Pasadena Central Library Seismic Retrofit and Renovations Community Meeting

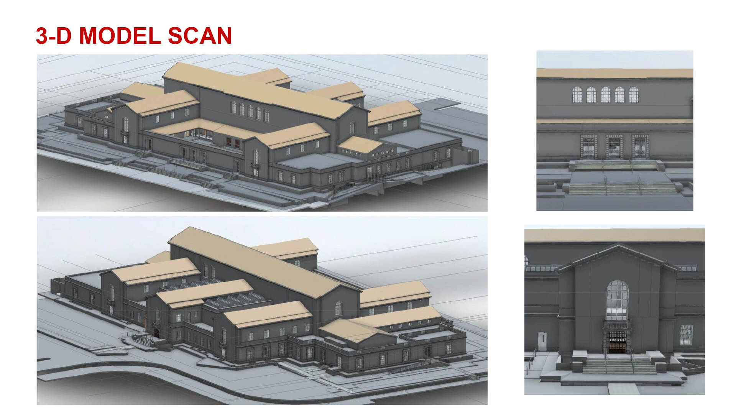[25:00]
and we will be using this throughout the process so that we are working in three dimensions on what is actually there. So, this is an example of the kinds of things that 3D modeling software is able to do.